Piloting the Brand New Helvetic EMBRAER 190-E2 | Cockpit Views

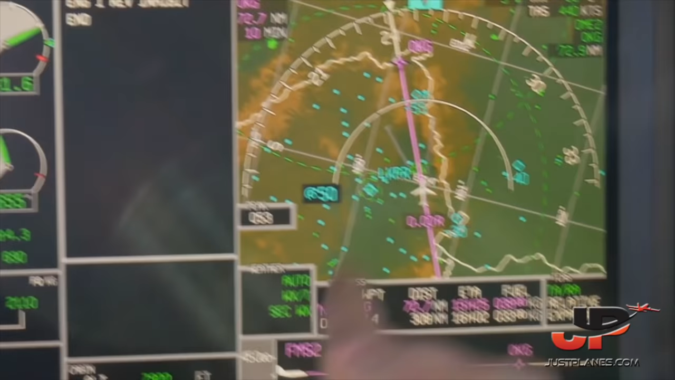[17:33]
I am the pilot flying right now and I have the weather on my side and Lucas normally has the terrain mode active.
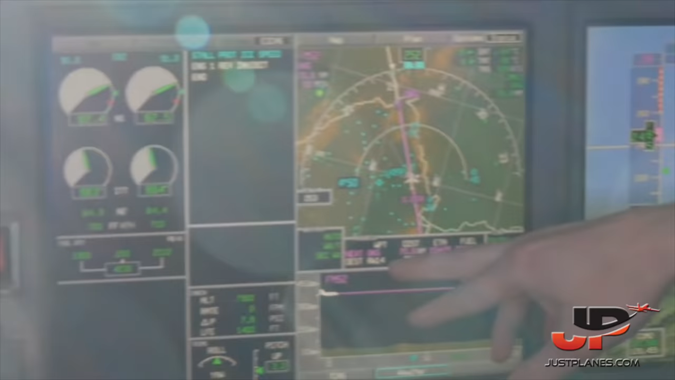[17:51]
Here you can see our next waypoint, distance and estimate time of arrival.